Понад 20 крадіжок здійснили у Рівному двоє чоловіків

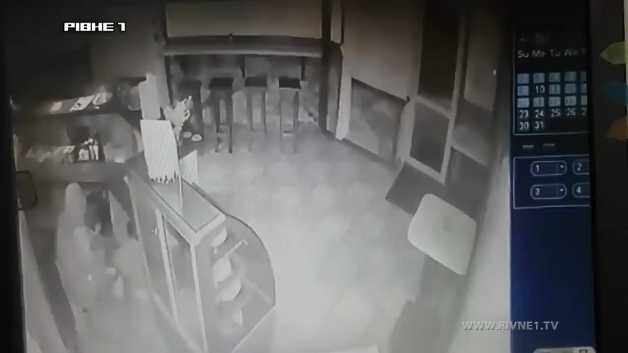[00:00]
Це відео з камер спостереження одного з закладів Рівного. Туди вночі проникли невідомі та почали ниш порити в пошуках грошей. В той момент вони навіть не здогадували, що до них вже вирушили правоохоронці, адже кав'ярня, до якої вони проникли, була під сигналізацією. І за цією адресою вже виїхали працівники Державної поліції охорони. Злодіїв затримали на гарячому.